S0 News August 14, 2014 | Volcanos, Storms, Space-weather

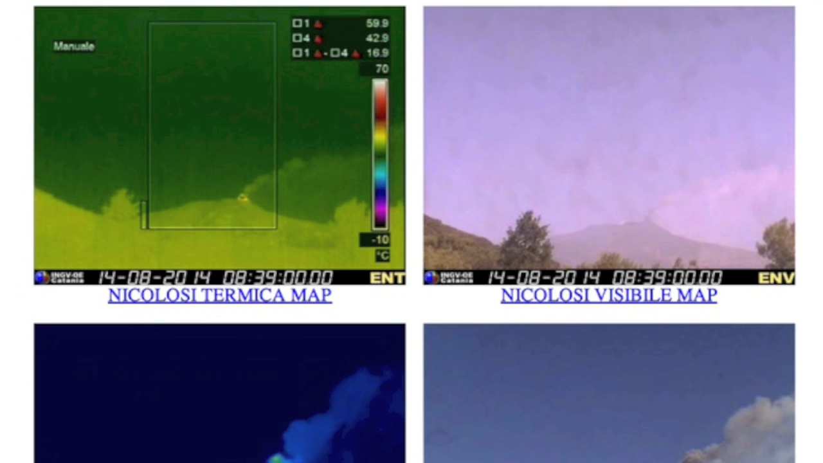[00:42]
On screen: scale top 70°C, scale bottom -10°C
But more importantly, Mount Etna continued living up to its title as the most active volcano in Europe. Webcam Etna, you can just google that by the way,
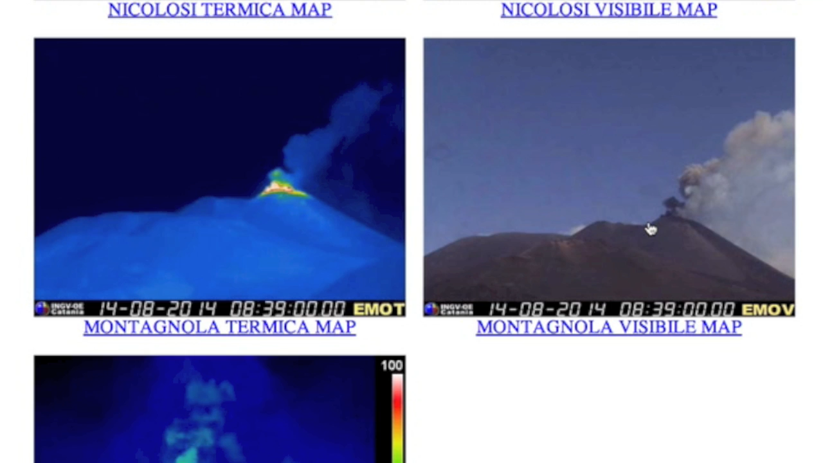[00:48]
shows thermals, lava flows, smoke, and a very active crater.